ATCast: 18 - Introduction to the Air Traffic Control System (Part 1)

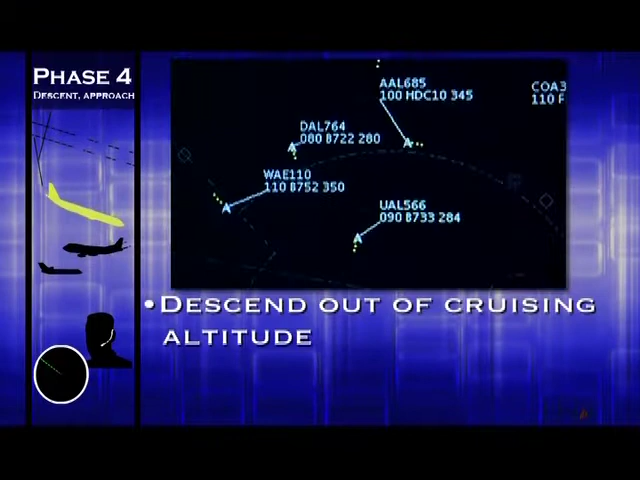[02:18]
The aircraft descends out of its cruising altitude, enters the congested airspace around its destination airport, and is vectored and cleared for some kind of approach, whether it be a visual or instrument approach.
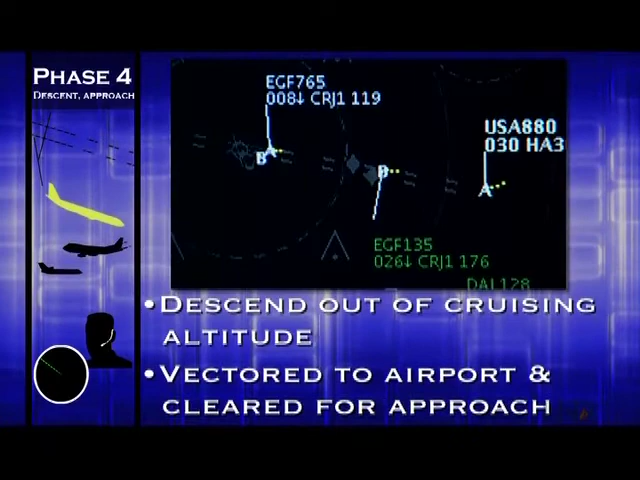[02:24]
The final phase of flight, phase five, is the arrival phase.
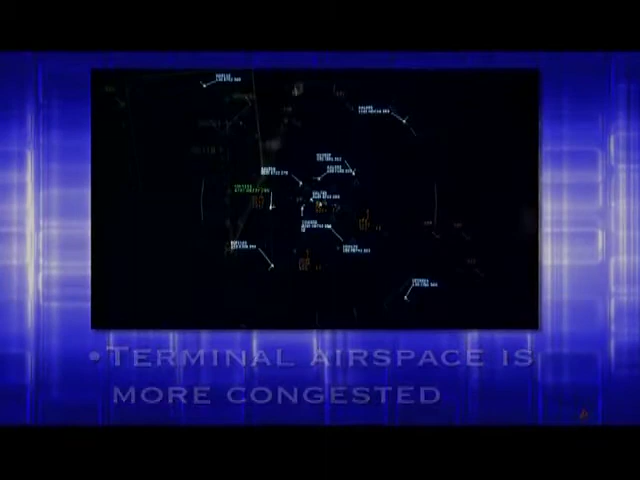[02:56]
And controllers have to deal with lots of traffic in a more confined space, and may have complex airspace and procedures designed to accommodate the traffic volume.
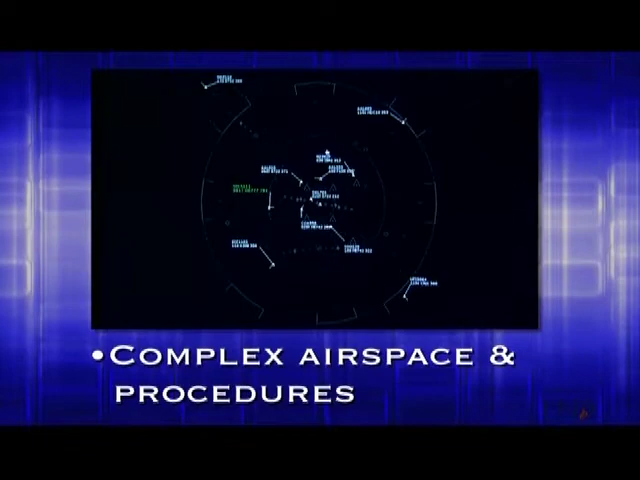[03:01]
For pilots, these phases are busy because they require lots of changes in aircraft configuration, speed, altitude, and heading.